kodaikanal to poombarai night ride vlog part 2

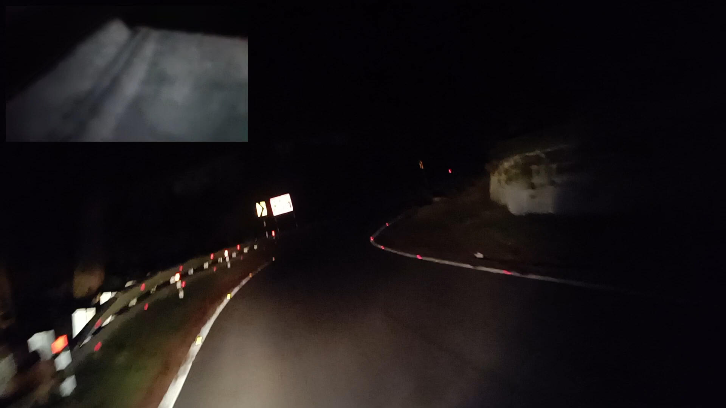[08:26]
ஹேர்பின் பென் சவுண்ட் ஹார்ன், அவங்களே ஹார்ன் அடி சொல்கிறாங்க, ஹார்ன் அடிங்க